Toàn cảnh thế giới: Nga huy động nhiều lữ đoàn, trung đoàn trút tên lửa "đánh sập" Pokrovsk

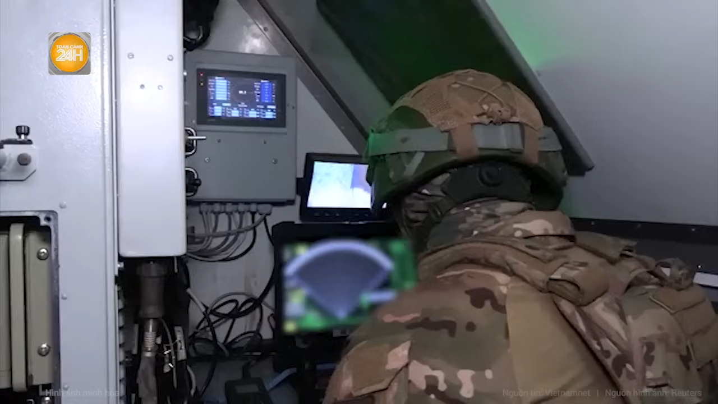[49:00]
thù friend offer và phát hiện những mục tiêu đối phương có diện tích phản xạ radar RCS nhỏ bay ở độ cao thấp hoặc rất thấp Theo trang quân sự Defense Block ST-68U có thể nhận diện và theo dõi tiềm kích máy bay trực thăng hoặc các UAV chiến đấu của đối phương ở khoảng cách lên tới